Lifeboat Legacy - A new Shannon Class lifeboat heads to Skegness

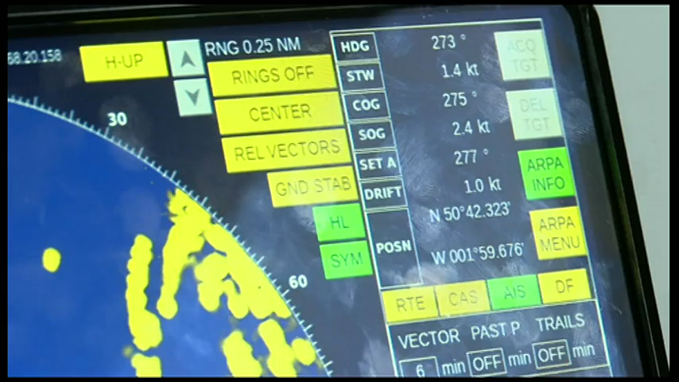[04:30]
The radar itself is, the picture's amazing. We've got six screens on board so any one of us can actually link in to the radar page and so we can,